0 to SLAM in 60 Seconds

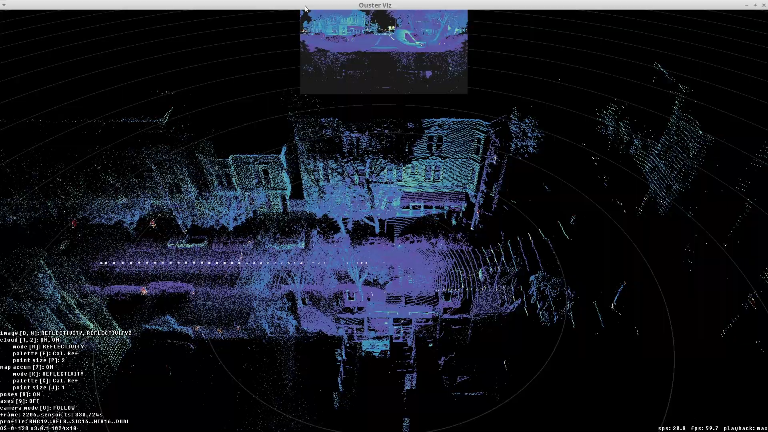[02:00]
What you see here is a visualization of the point cloud with the trajectory being computed in real-time.
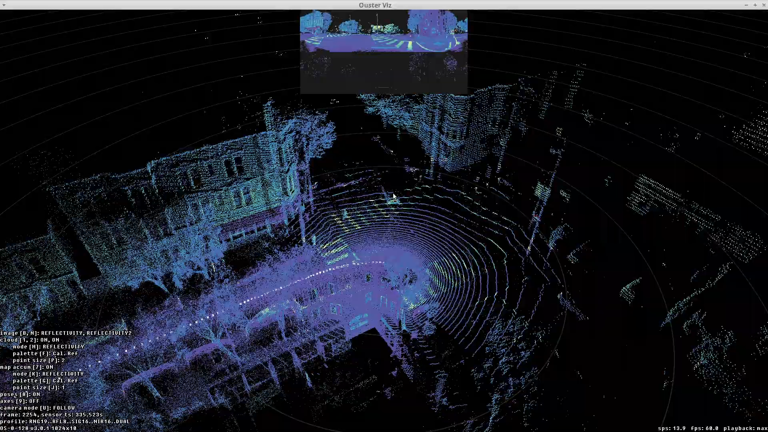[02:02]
And that's it. You're running SLAM with Ouster LiDAR data.
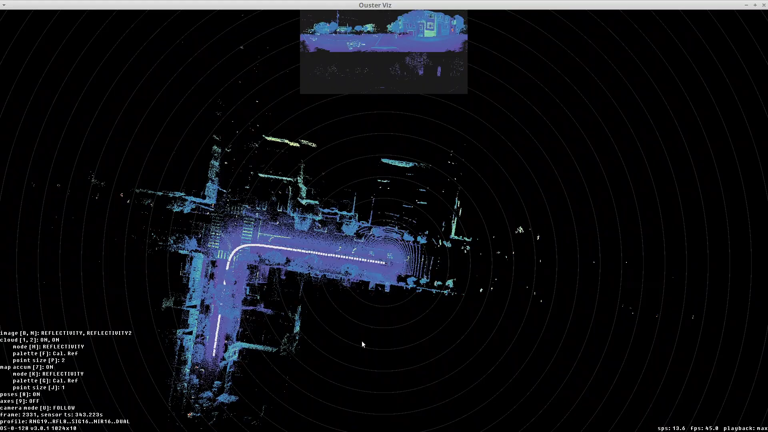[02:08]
I hope you enjoyed this quick demo of Ouster SDK 0.10's SLAM plugin.